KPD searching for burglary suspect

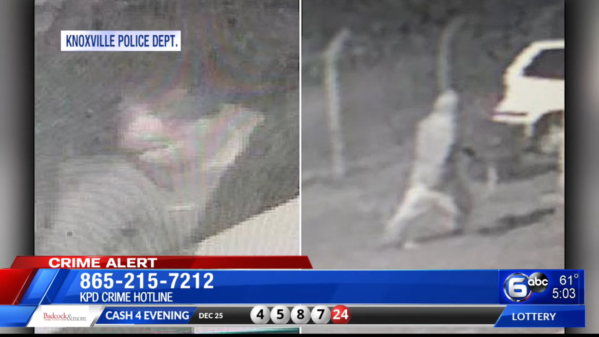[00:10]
This on Christmas Eve and it happened between 345 and 5 in the morning. Those vehicles a blue 2004 Dodge Ram and a white 2007 Ford 15V. Now KPD saying the suspect is an older man about 5'9 with short hair.